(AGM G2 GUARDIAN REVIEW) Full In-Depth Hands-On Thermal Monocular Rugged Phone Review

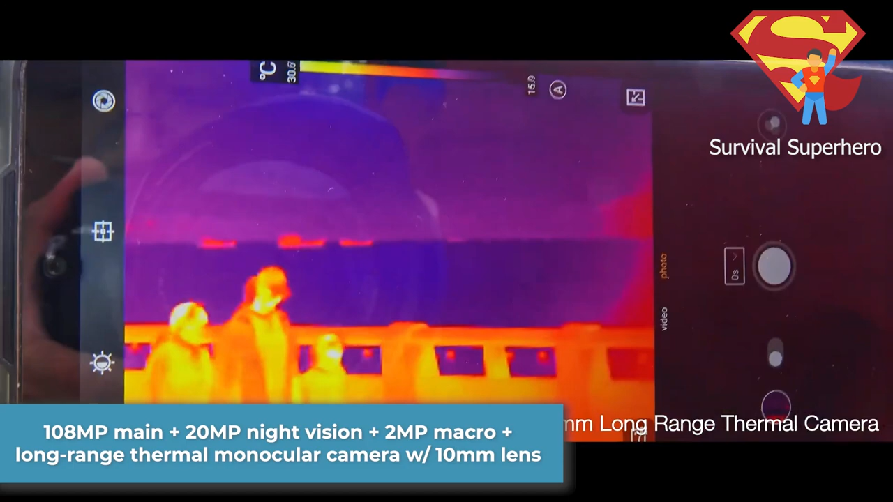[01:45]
and of course the long range thermal monocular camera with the 10 millimeter lens.
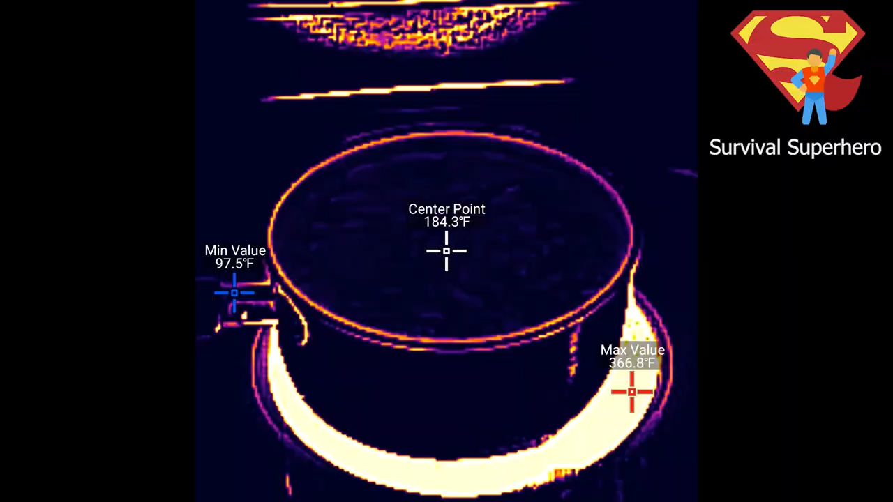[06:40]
On screen: spot 184.3°F, max 366.8°F, min 97.5°F
And the G2 Guardian does support thermal video recording at 25Hz and you can also take thermal imaging photos as well.
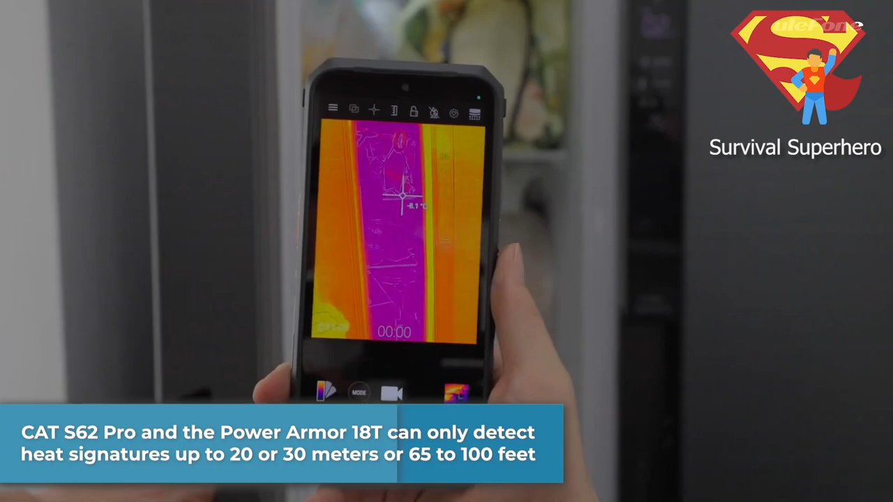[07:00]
signatures up to 20 or 30 meters or 65 to 100 feet away.
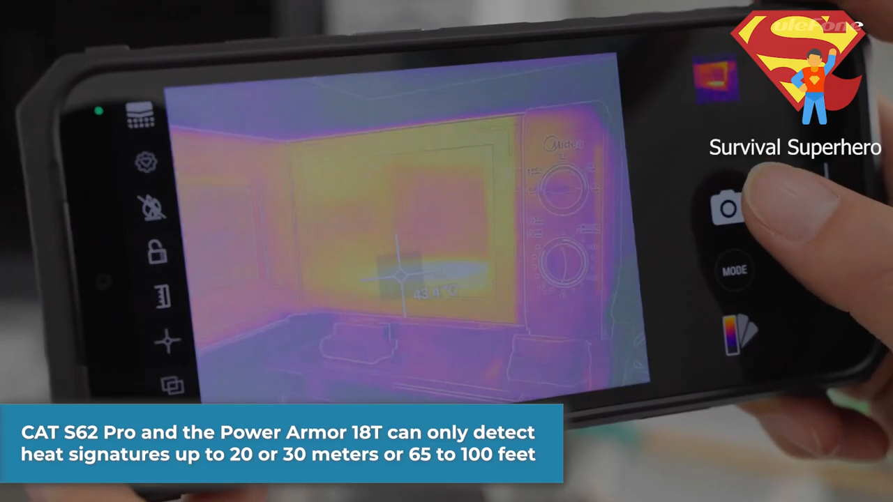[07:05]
But the G2 Guardian has a thermal monocular built inside of it that they say can
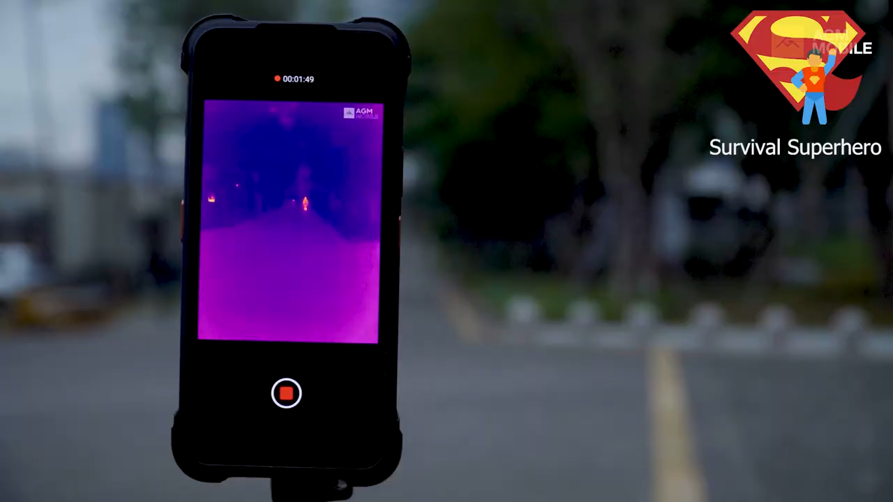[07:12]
see human-sized objects up to 500
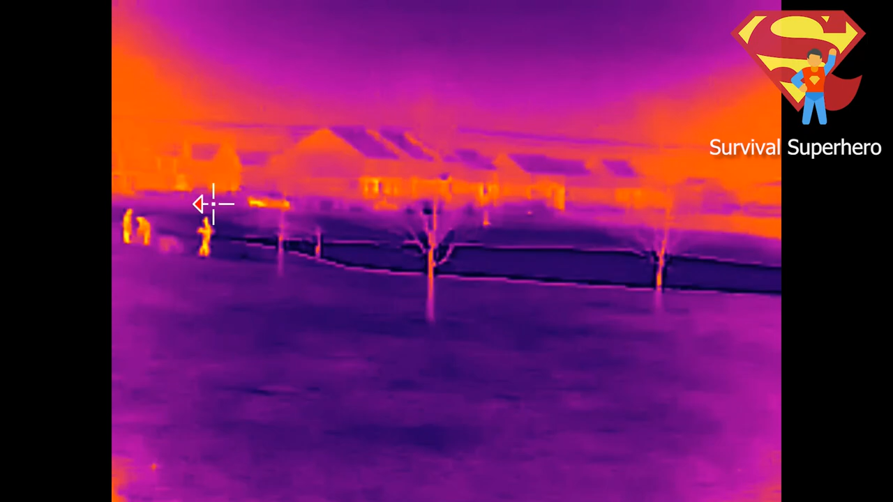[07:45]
These people on the left are about 100 meters or 329 feet away. These people farther away here are about 230 meters or 756 feet away.
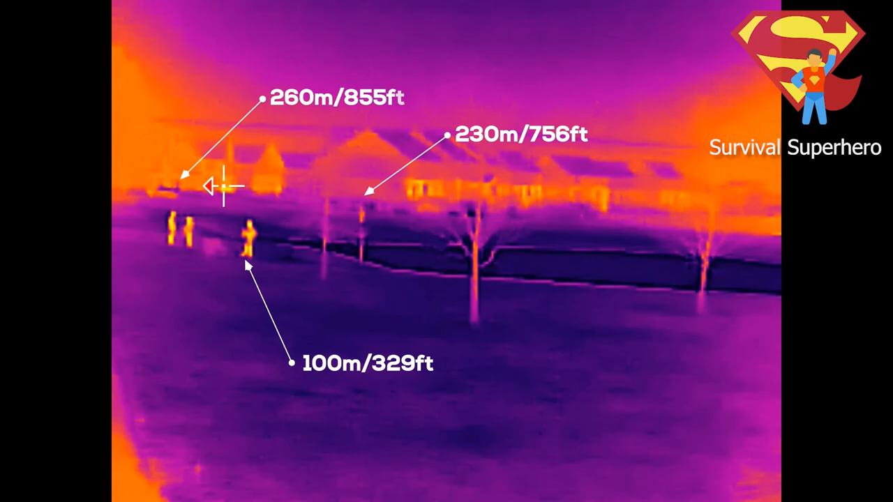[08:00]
And the cars going by in the back are about 260 meters or 855 feet away. So far, so good.
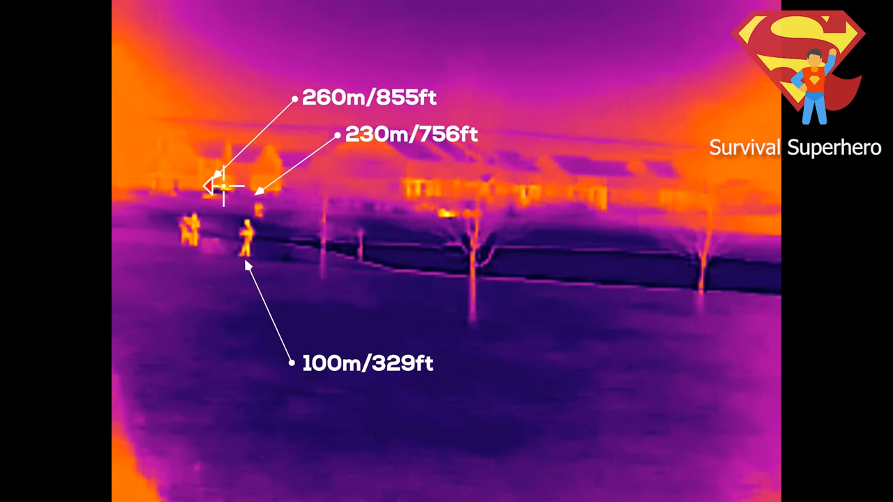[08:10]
You can definitely make out the people and the cars very well.
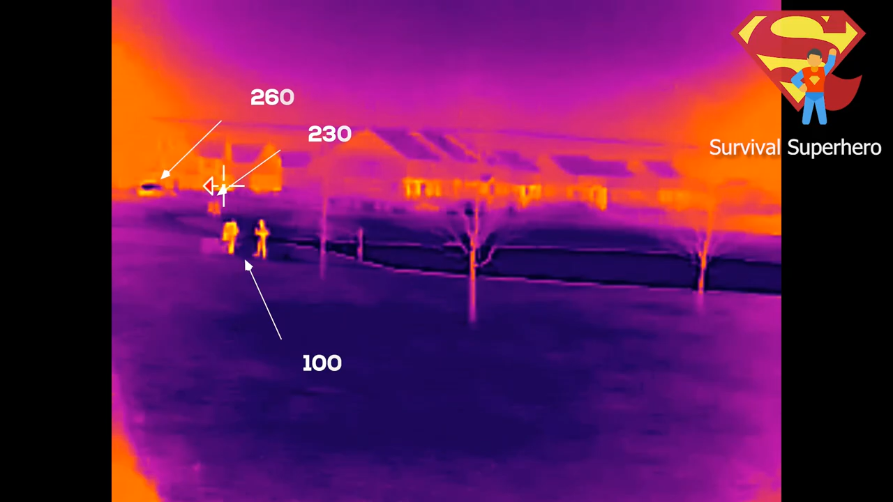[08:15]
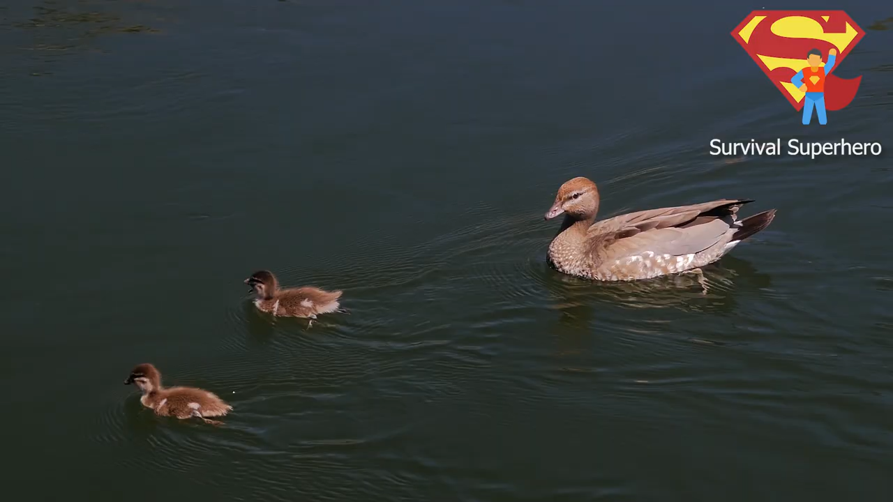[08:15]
Small animals, ducks, 100 meters away.
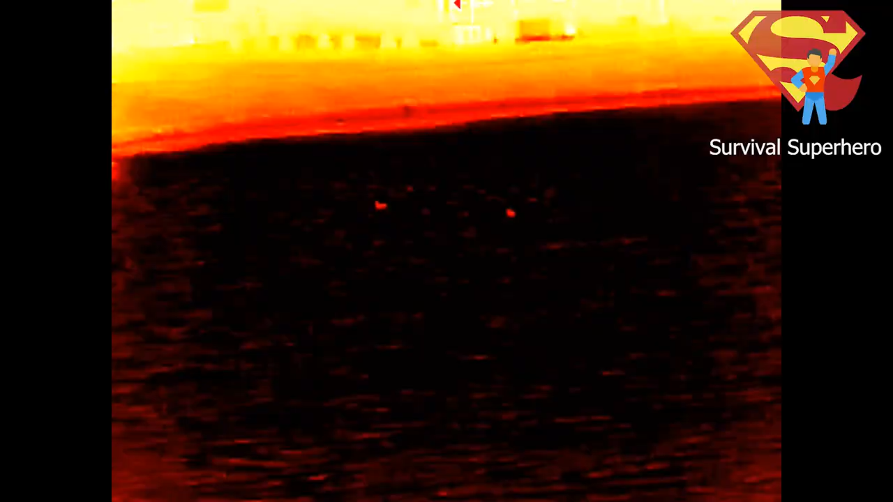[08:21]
It was also able to pick up these ducks swimming from 100 meters or 330 feet away very nicely.
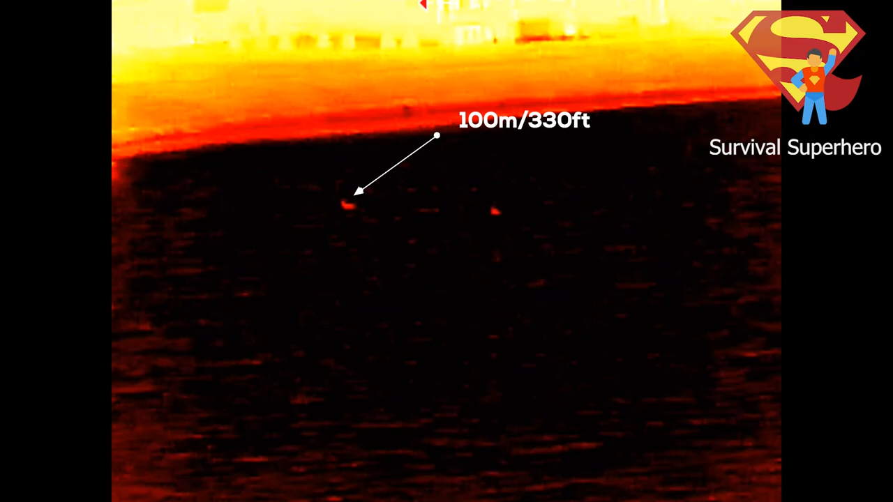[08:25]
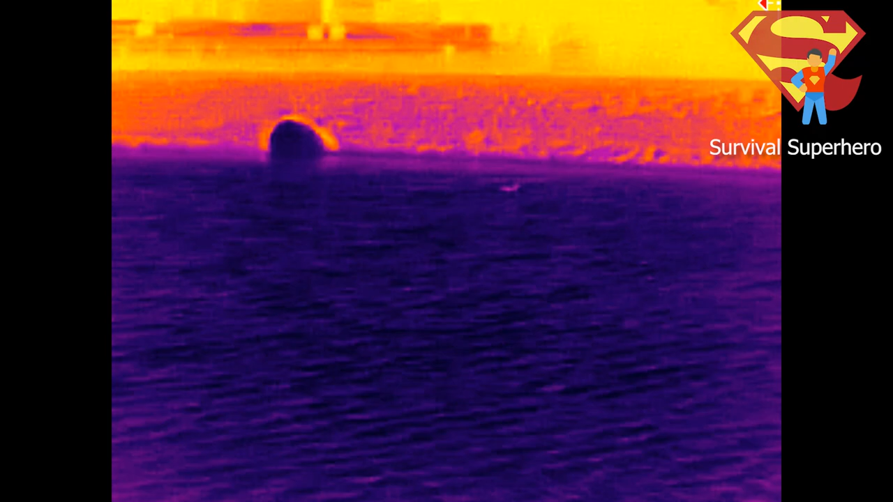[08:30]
Now this is a great time to point out that as far as I can tell, there is no way to manually zoom in. It automatically zooms in for you at a set distance. Which isn't really a problem. I just wanted to point that out. Then as the sun was starting to go down,